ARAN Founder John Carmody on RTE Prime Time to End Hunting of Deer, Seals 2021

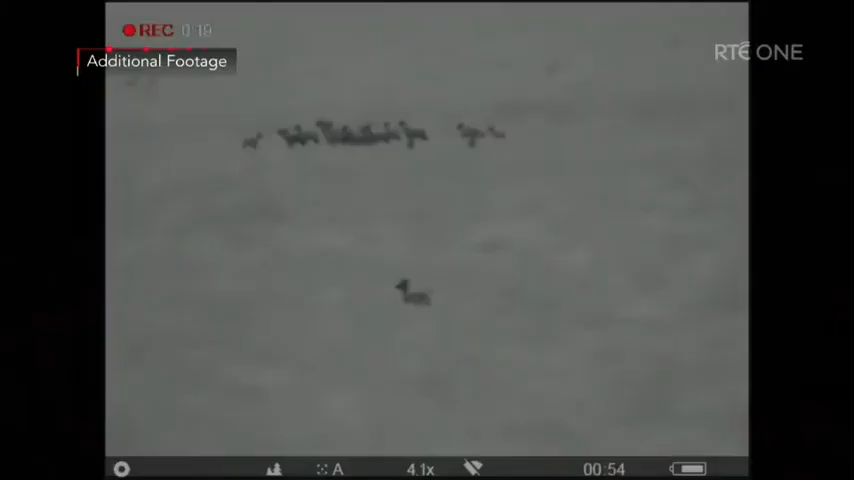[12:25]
Within 20 minutes of darkness falling, the deer stalker found some deer and shot an immature stag.